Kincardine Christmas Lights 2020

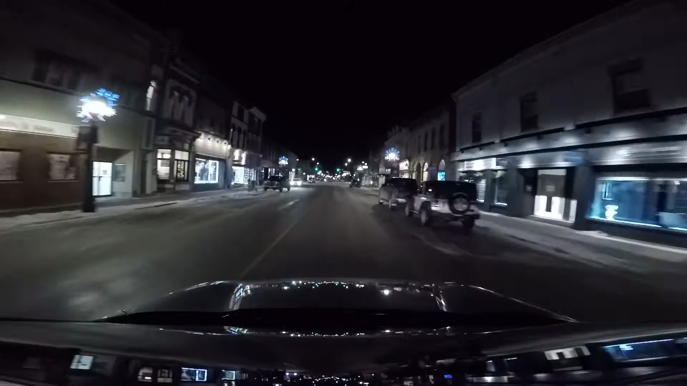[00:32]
I saw that the town had done a nice job on Christmas lights, so I took Rita in for a drive to see them another evening. We drove down the main street. The lights on the houses were nice if you were close up to them, but didn't show up very well as we drove along. What I hadn't seen was how pretty Victoria Park looked.